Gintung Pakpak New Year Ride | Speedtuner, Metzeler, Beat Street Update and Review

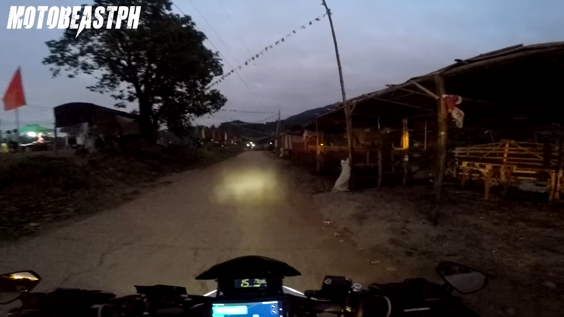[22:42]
Maga pa. Pero ito yun oh, sa lake. Ito, resort na. Ayun, may isa pang resort dyan.
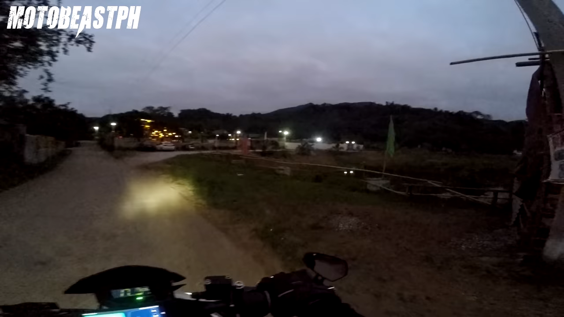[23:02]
Ayan, private property na to. Ito yung lake. Ganda oh.